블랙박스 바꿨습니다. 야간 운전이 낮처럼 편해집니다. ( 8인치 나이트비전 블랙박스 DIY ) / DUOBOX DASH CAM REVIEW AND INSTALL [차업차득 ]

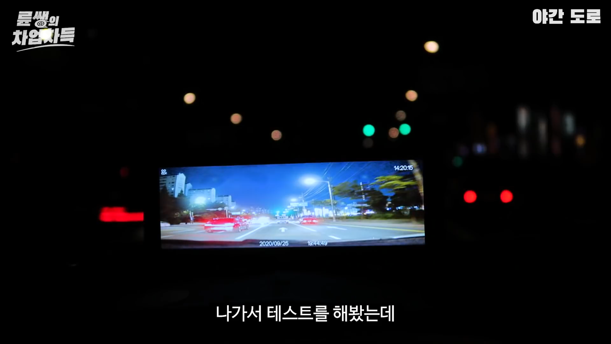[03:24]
동투뷰, 날이 어두워지기를 기다렸다가 나가서 테스트를 해봤는데 먼저 야간 도로 주행 장면인데 보는 것처럼 화각이 넓으니까 도로의 차선이 화면에 선명하게 보이고 전방 자동차의 번호판이 정확하게 식별이 되더라고. 다음은 터널 통과할 때인데 터널 안이 환하게 보여서 어두운 곳 운전이 불편했거나 특히 노안이 시작된 분들이 이용하면 좋을 것 같았어.